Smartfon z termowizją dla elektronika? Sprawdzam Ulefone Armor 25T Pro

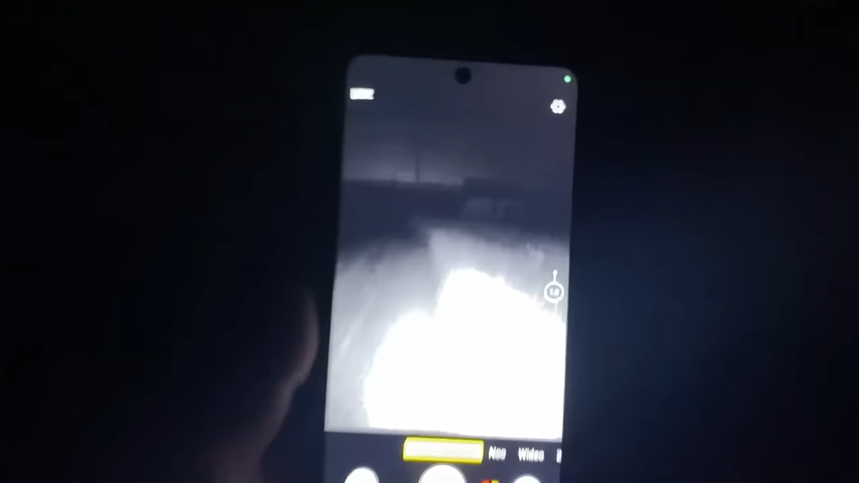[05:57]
I tak dochodzimy do tego, co najbardziej nas interesuje, czyli do termowizji.
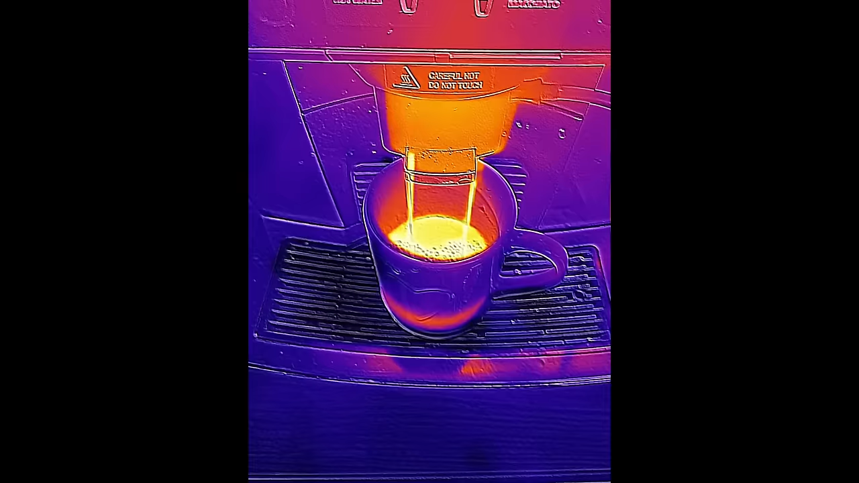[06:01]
Według specyfikacji mamy tutaj mikrobolometr ThermoView o rozdzielczości 160x120 pikseli,
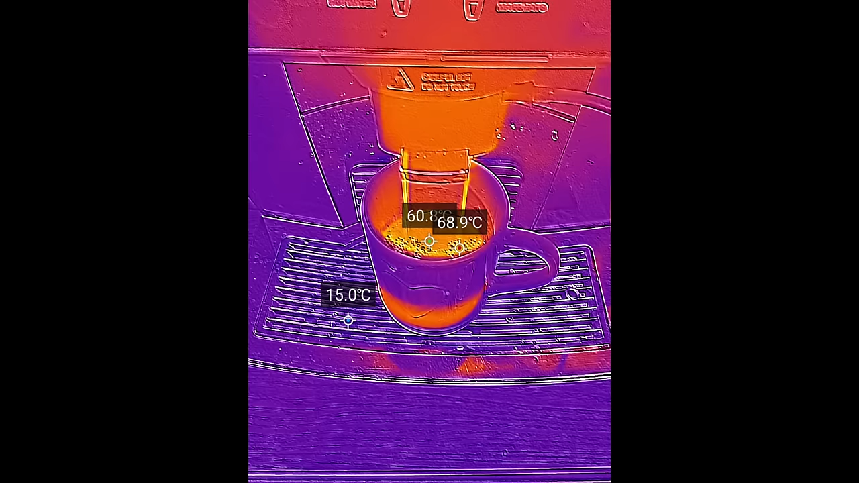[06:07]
a więc całkiem sporo jak na smartfon,
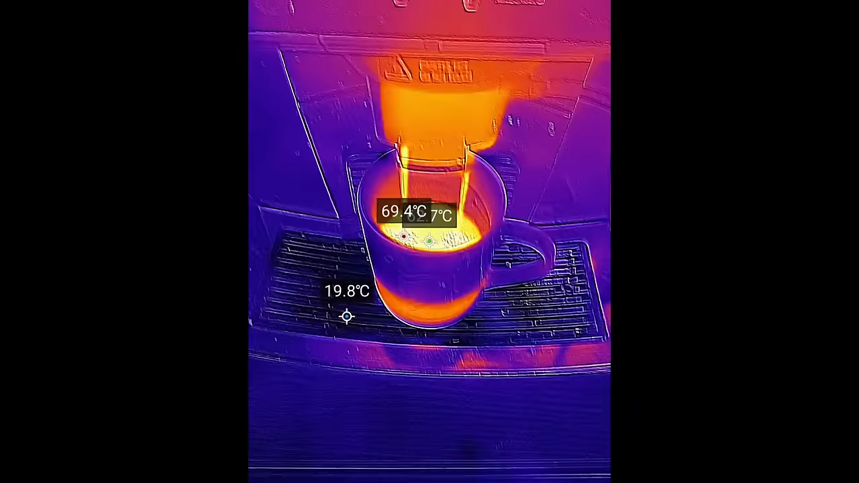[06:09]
On screen: spot 19.8°C
natomiast w tym przedziale cenowym możemy znaleźć samodzielne kamerki mające 256x192 piksele,
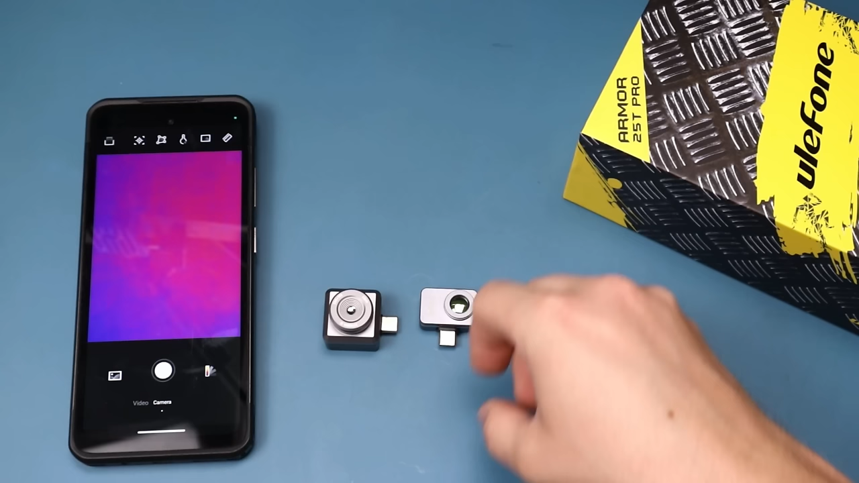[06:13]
co gdy wymnożymy daje nam o połowę pikseli więcej, ale bez telefonu rzecz jasna.
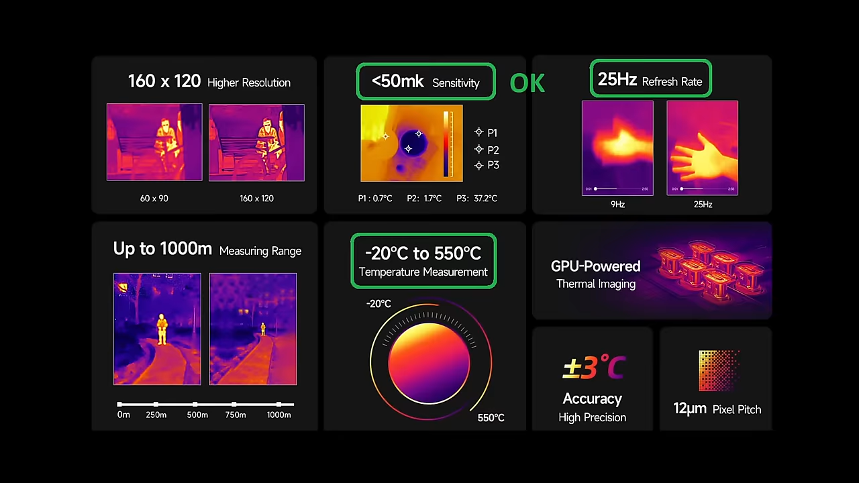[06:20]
Kąt widzenia 57 stopni, czyli bardzo dobrze dla bliskiej odległości, chociaż z racji braku regulacji ostrości będziemy ograniczeni, jeżeli chodzi o odległość rejestracji.
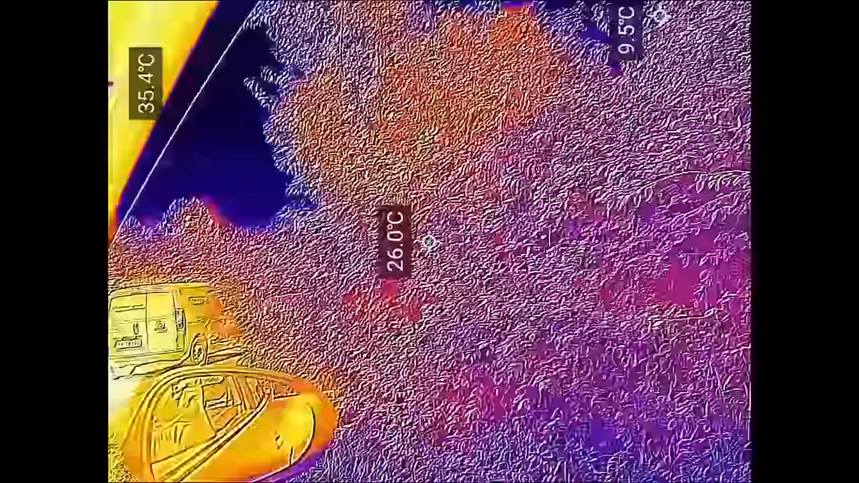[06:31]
On screen: spot 26.0°C, max 35.4°C, min 9.5°C
Częstotliwość odświeżania 25 Hz i zakres
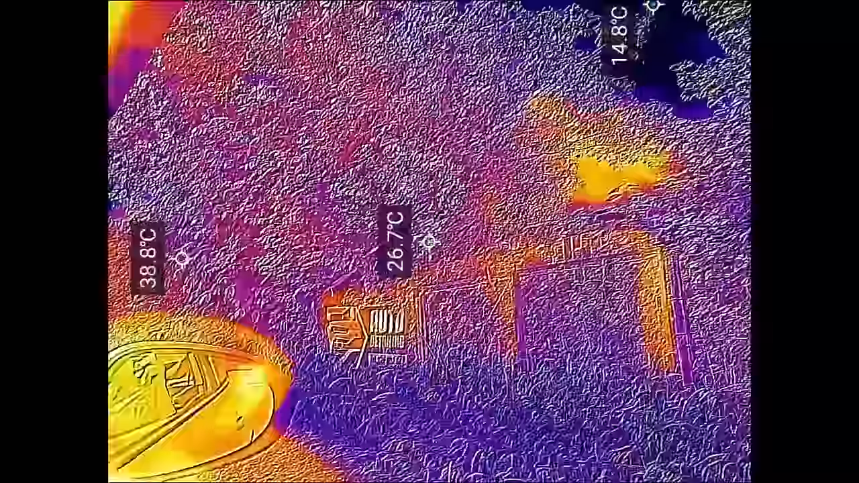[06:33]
On screen: spot 26.7°C
stopni pozwoli na szerokie zastosowanie kamery.
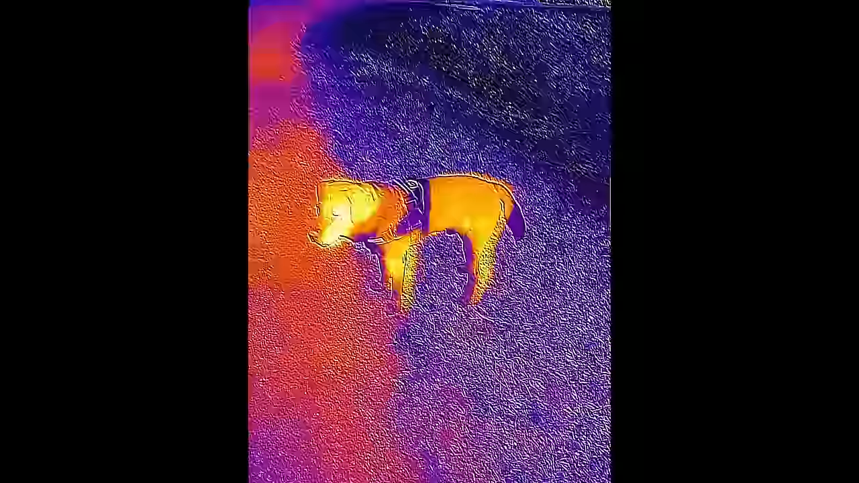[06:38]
Warto wspomnieć, że mamy tutaj wspomaganie aparatem,
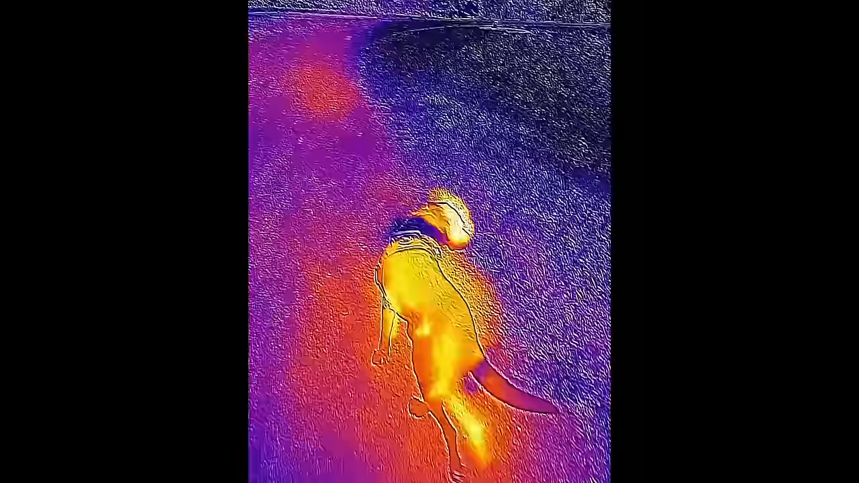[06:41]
co pomaga w identyfikacji badanych elementów,
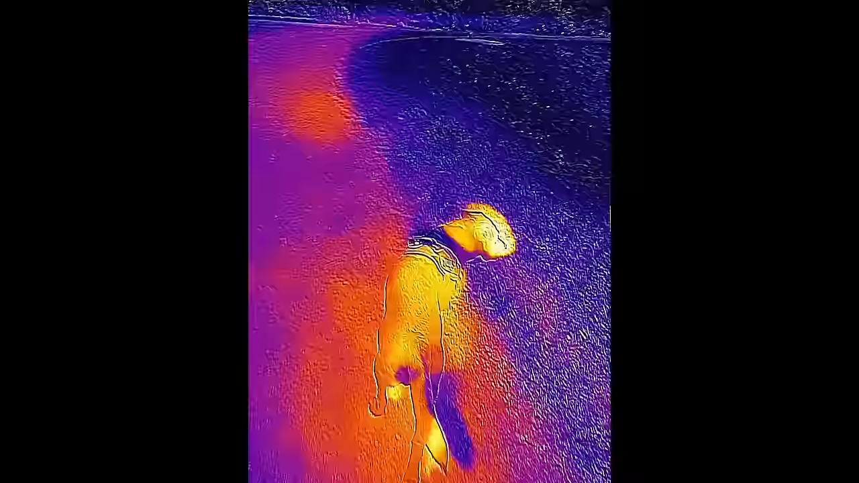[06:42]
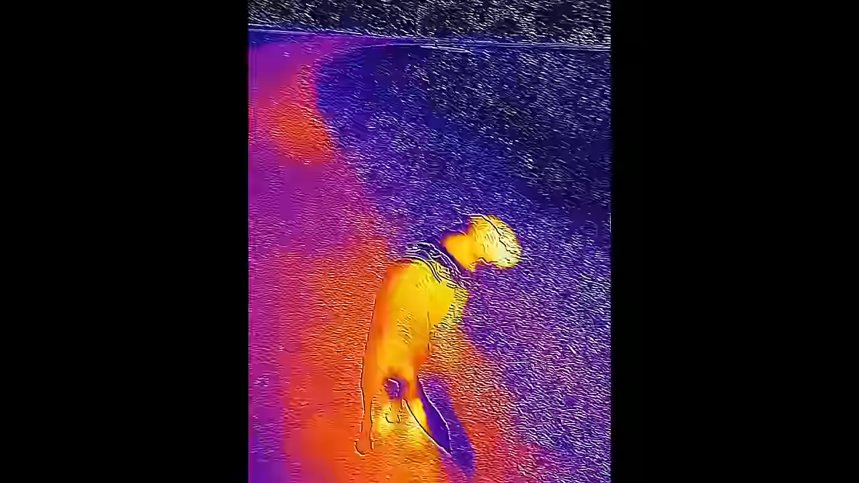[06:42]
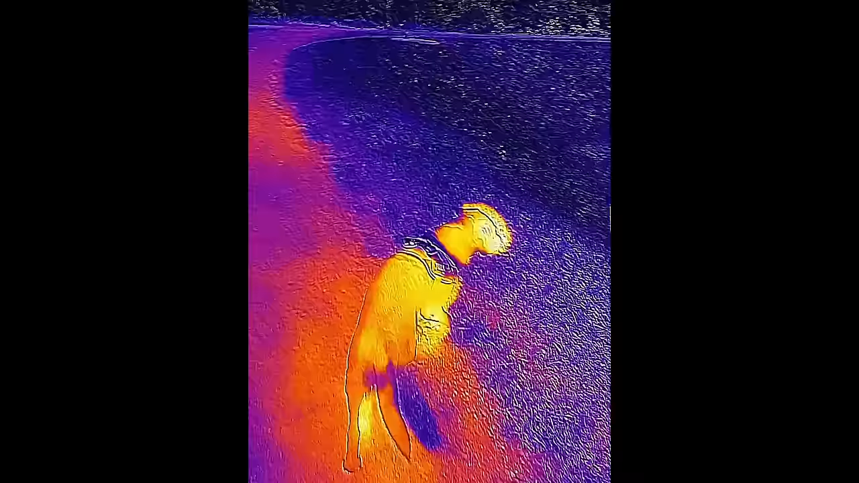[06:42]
nakładając krawędzie widzialnego obrazu na termowizję.
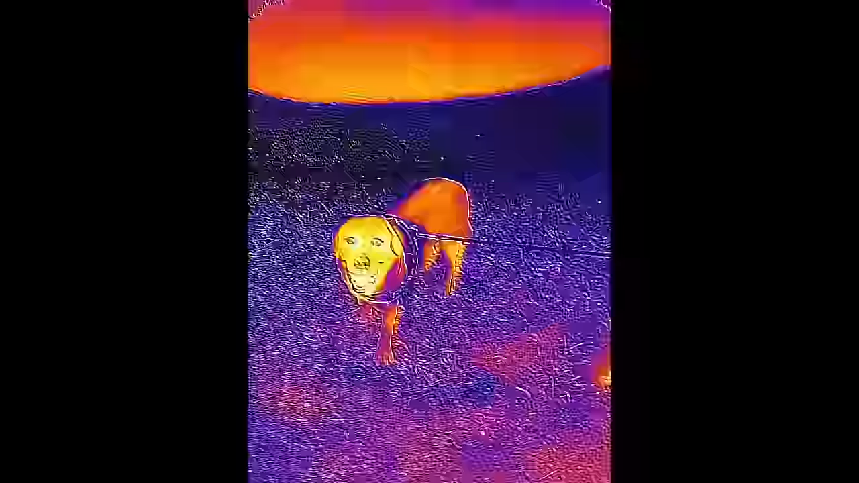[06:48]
Natomiast z racji tego, że kamera aparatu i termowizyjna nie znajdują się w jednym miejscu,
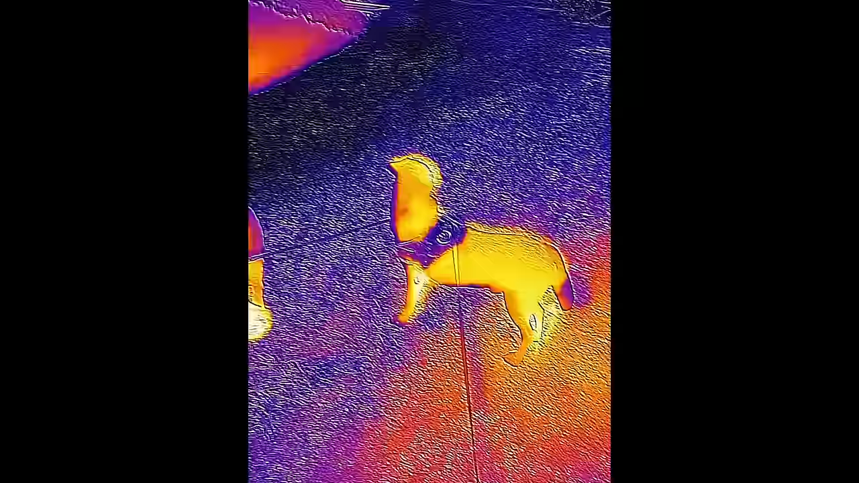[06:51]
konieczne będzie ręczne do regulowywanie złożenia ze sobą tych obrazów przy każdej większej zmianie odległości.